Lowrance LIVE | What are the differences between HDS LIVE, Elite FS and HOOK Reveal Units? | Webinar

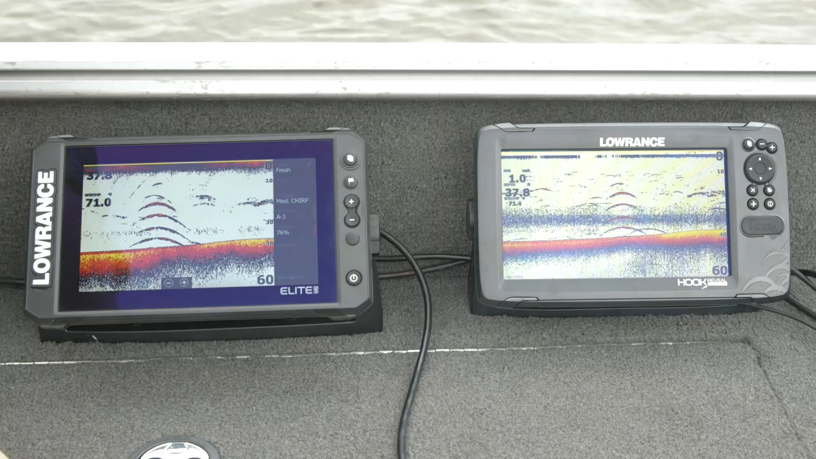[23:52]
the fish on the targets or even on the bottom and you're definitely not going to get the same kind of depth capabilities out of a hook reveal as you are an elite fs or an hds live so if you're in salt water or if you're fishing really deep a lot you're probably going to want to look more toward an elite fs or an hds live talking talking about the uh the sonar that comes out of the triple shot transducer i mentioned it was wide coverage area but also really high frequency and you can see that here on these targets so you notice they're big and wide so we're going about the
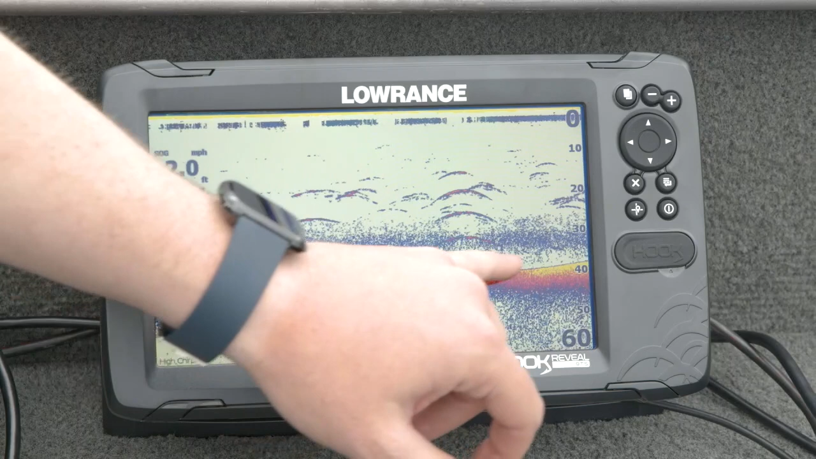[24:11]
same speed we were going with the hds and the elite fs earlier and these targets are a lot wider than they were on high chirp on those uh on the other displays but they're just as good a definition right so that's that's going to be the difference between having that wide coverage area and high resolution versus the kind of narrower coverage area of the high chirp on the other products so that's that's the difference right there you can see it here in all of these targets and if you look at any of the settings that we have so i mentioned earlier about
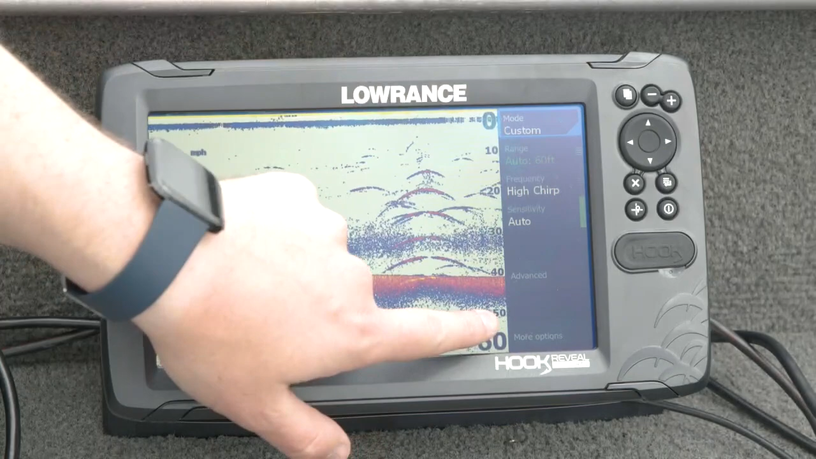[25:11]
any settings it's all here for anybody that does want to customize though we do have the ability to turn that auto mode off you just hit custom right here and now you'll see all the rest of these menu buttons pop in and now you can go back in here and you can change the frequency you can change the sensitivity just like we could on the other products but in the in the auto mode we kind of take them away from them and hide
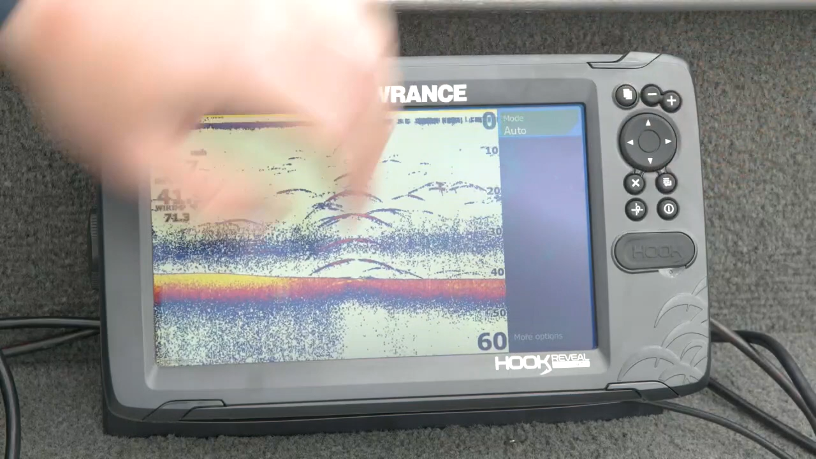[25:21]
them for you so you don't ever have to worry about changing any of those things so the actual biggest difference between a hook reveal and an elite fs or an hds live is going to be the way you interact with them so hook reveal is going to be all driven by the keypad over here so you notice when we were changing settings on the hds live and on the elite fs being a touch screen you know like for changing the sensitivity we were able to just grab that little slider and move it up and down with hook reveal being you know all driven by the buttons i go in here and i open up the menu i switch it to custom
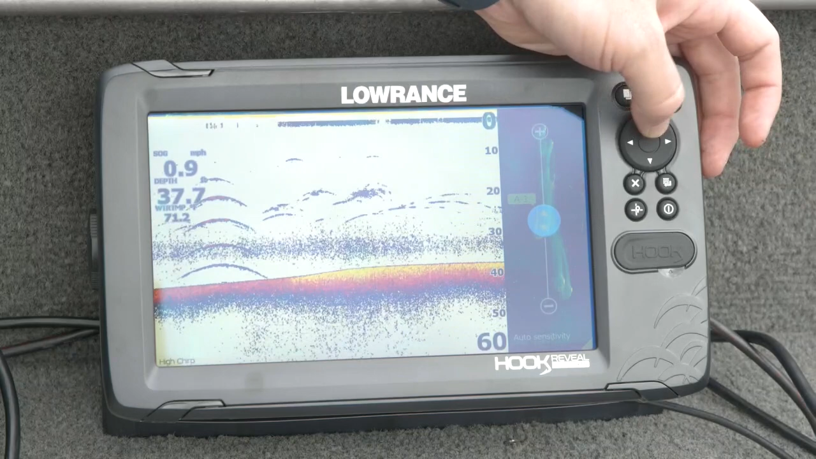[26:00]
On screen: speed 0.9 mph
now i can arrow down to my sensitivity and i can move that slider bar up and down but i can't just actually grab it and move it right i've got to actually do it with the keypad which works out really well especially if you're in a situation like where you're going to maybe if you're ice fishing or if you're up north somewhere and you're wearing gloves um or if you've got you know if there's you know you don't a lot of people don't want to actually put fingerprints on the screen they like being able to you know keep it clean and clear and actually see it really well so that that's another it's you can kind of look at it both ways right it's a little bit
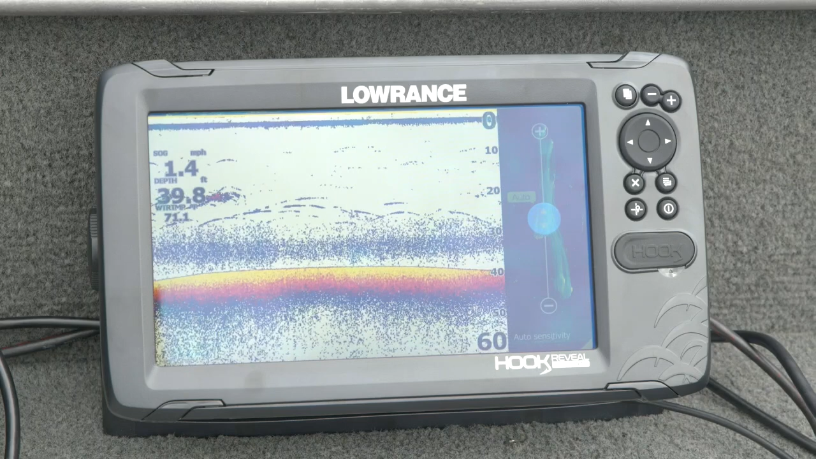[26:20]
On screen: depth 39.8 ft, speed 1.4 mph
easier to run a touch screen but sometimes in some situations having that keypad on the side is really nice so
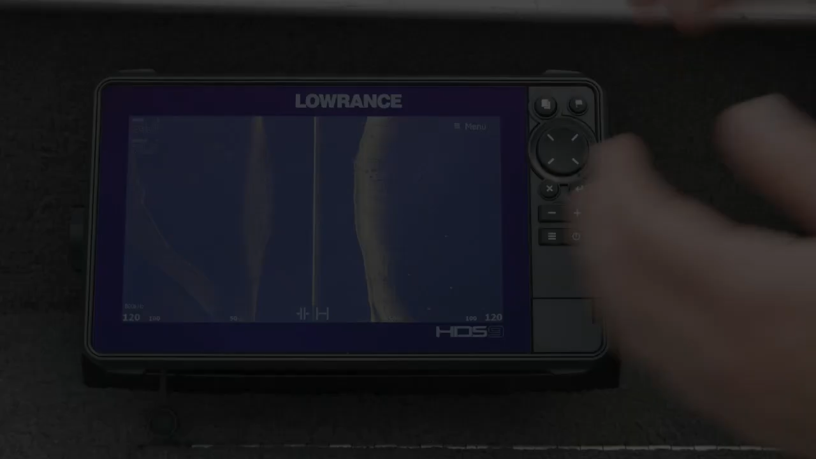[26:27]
this is side scan so side scan is a super important you know piece of sonar technology this is how you really find bits of structure or the place you're going to fish and
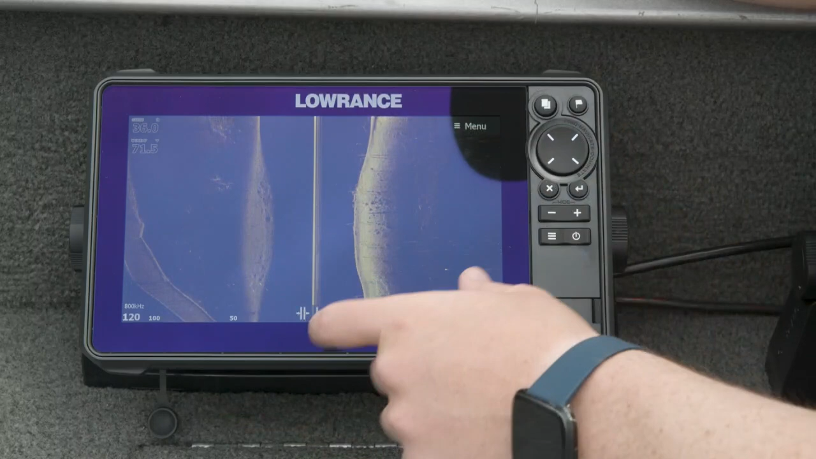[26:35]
you can see the area we're at here has actually got this bridge that runs right through it so
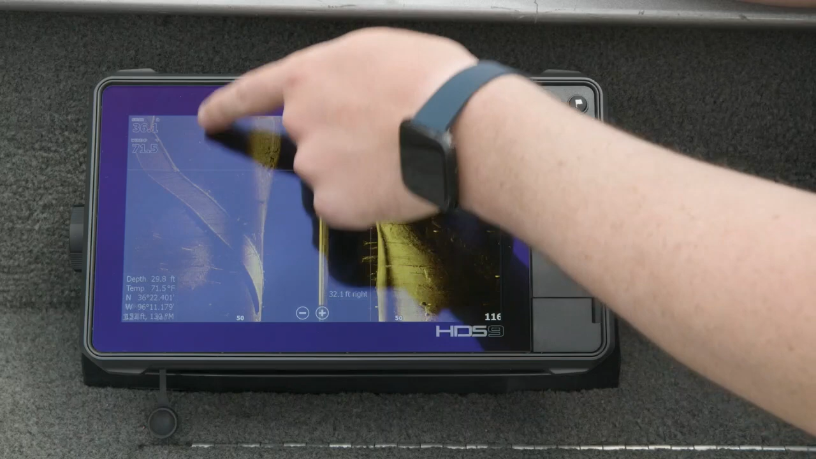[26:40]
On screen: water 71.5°F
you can see here this is you know a really tall bridge you can see the actual culvert that runs underneath it
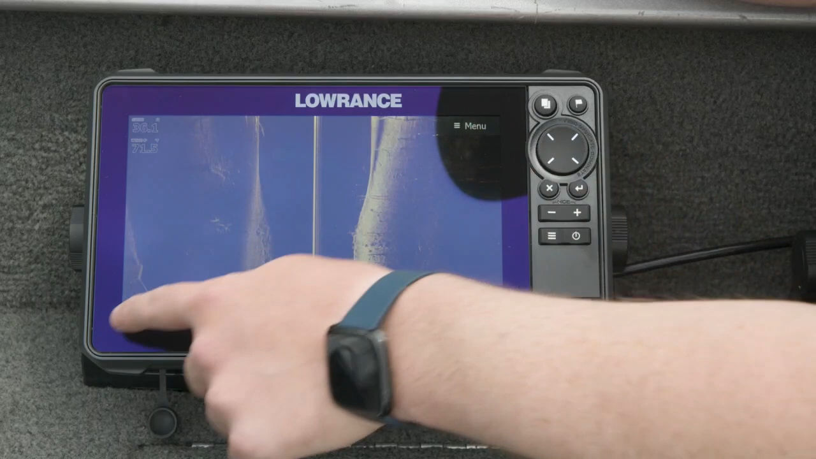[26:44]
you know this was all here when they built the lake all of these nice big trees on either side and see a rock pile over here so with side scan instead of you know looking straight underneath the boat with my traditional
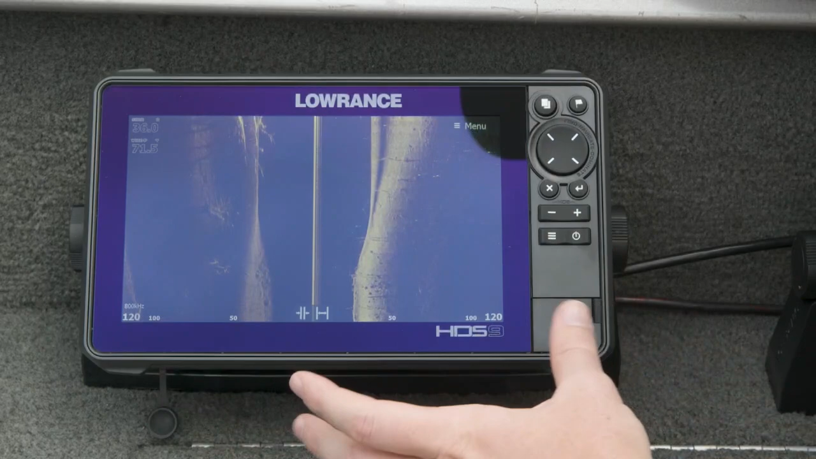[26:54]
sonar i'm actually looking 120 feet to the left and 120 feet to the right here so if
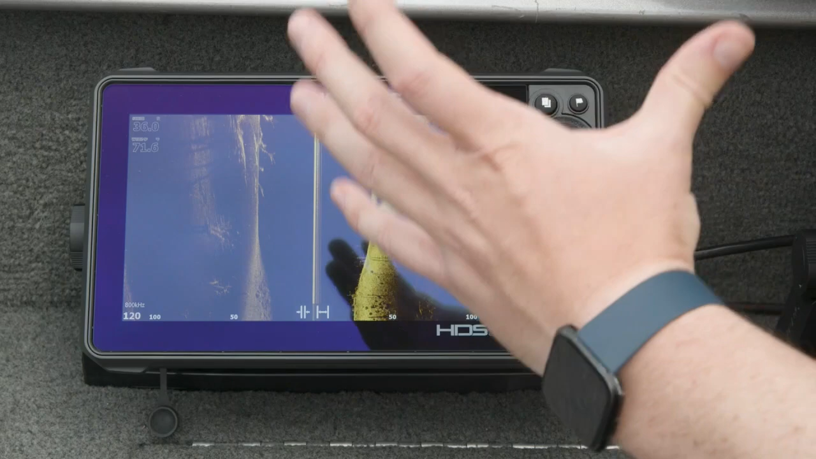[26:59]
i'm trying to find a piece of structure if i'm trying to find a fishing area this is what i'm going to do i'm going to
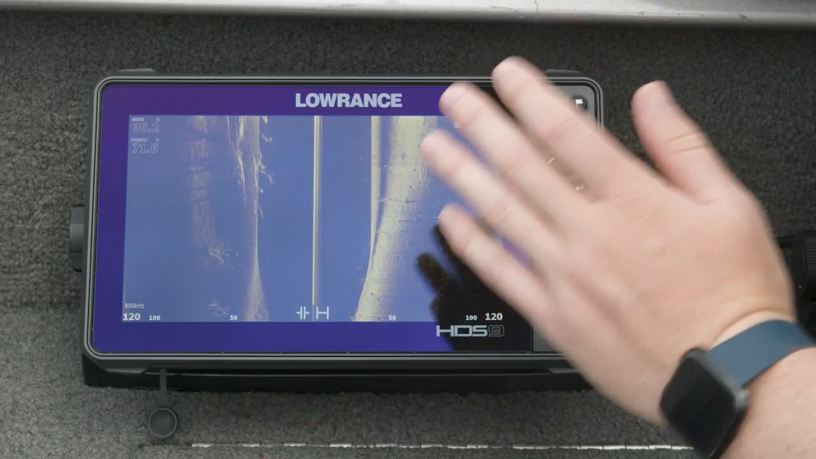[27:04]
you know come through the back of this cove you know i'm going to idle through here use my trolling motor going real slow
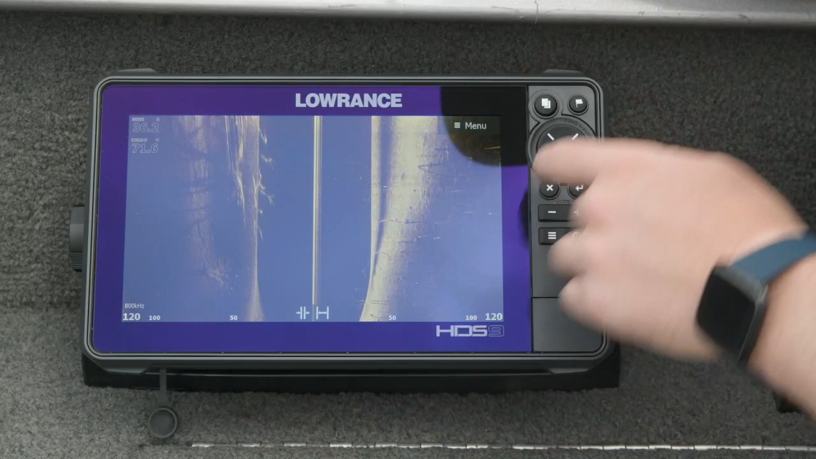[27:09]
and i'm going to look for whatever it is that i'm going to try and fish so side scan is really designed to be used you know when you're moving a little bit things like idle speed or maybe you know up to you know about three four five speed on your trolling motor so the way that it
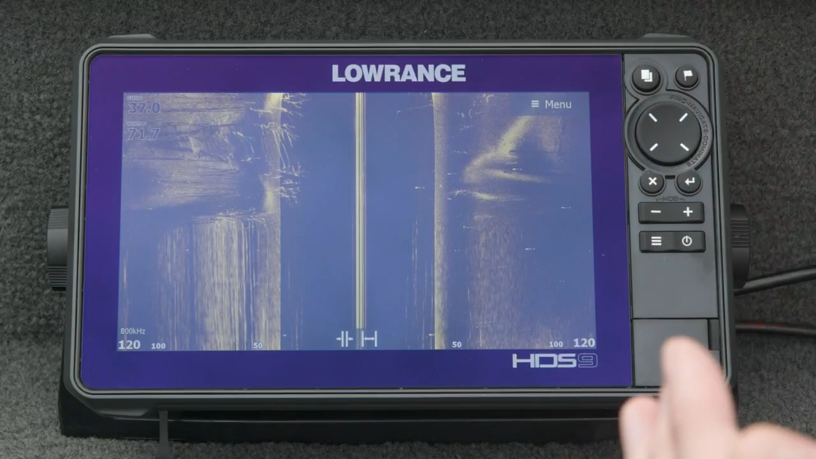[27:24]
actually works is we're taking that sonar image and we're just lining up all the pings on screen so you actually
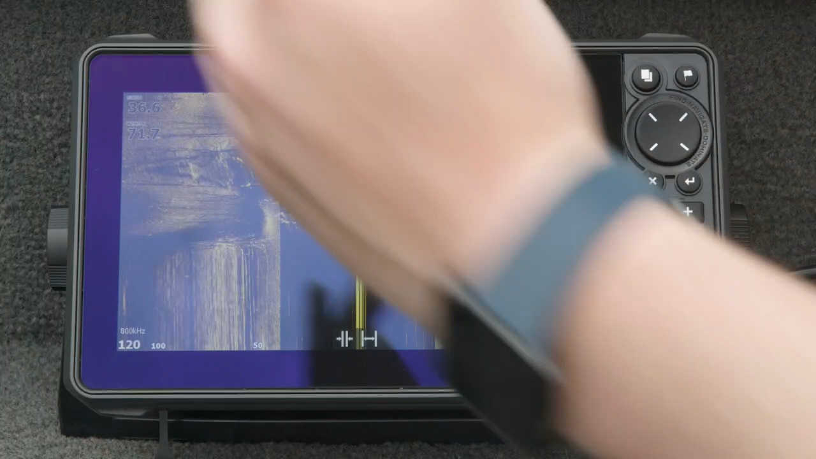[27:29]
get a really nice you know picture-like view of what it is that you're seeing but when you're not really moving